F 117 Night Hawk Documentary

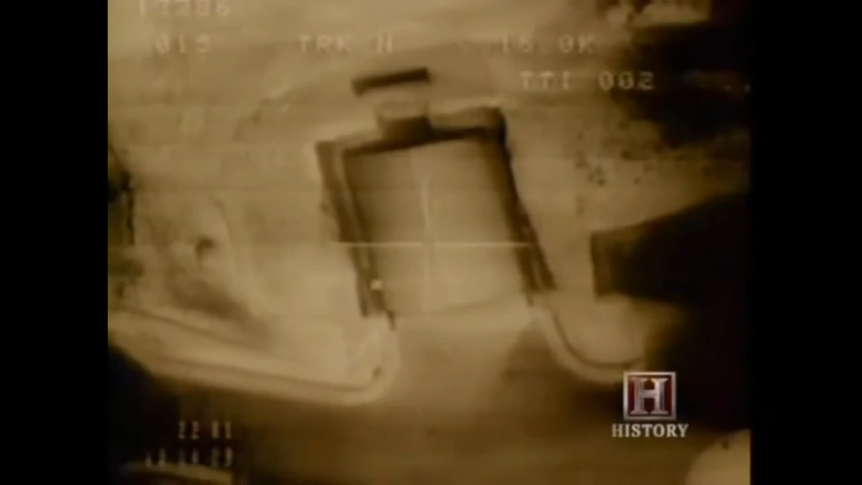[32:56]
All of their targets are hit with an unprecedented degree of precision.
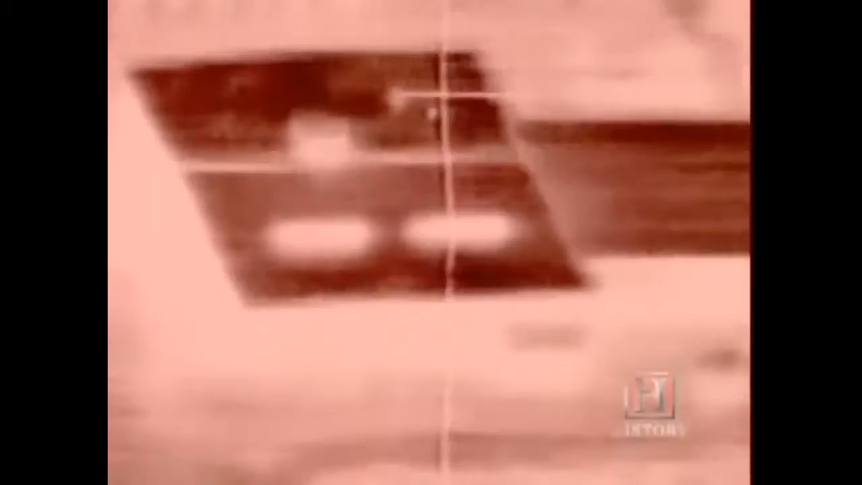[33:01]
We can put that bomb right on that very spot that we're intending to, be it through the window, on the air conditioner on the top of the building, and we can destroy or take out the precise objective. And we can do this right downtown. Yeah.
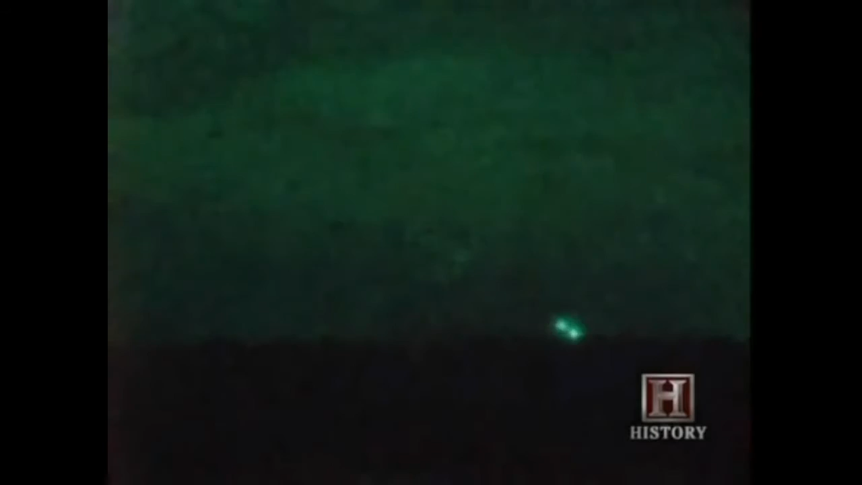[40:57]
And I thought to myself, wow, that's a lot of lead in here.
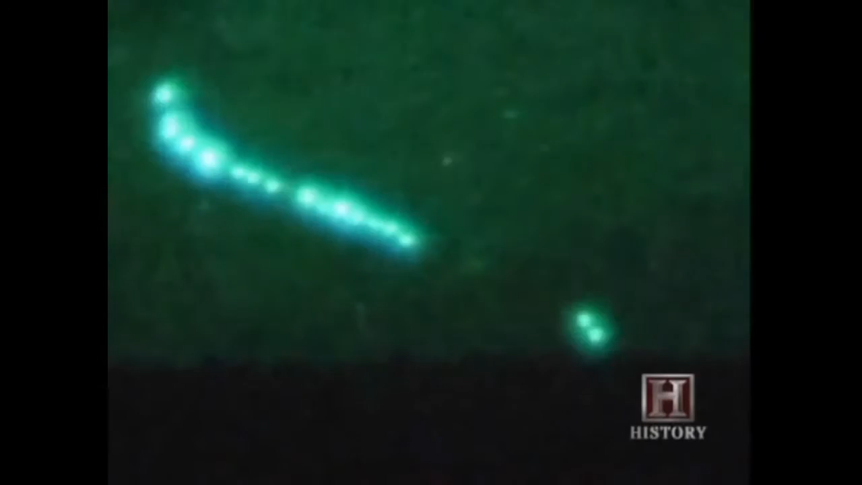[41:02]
And you keep looking at that point that turns you left into Baghdad. And you just stare at that thing going, boy, here it comes, here it comes.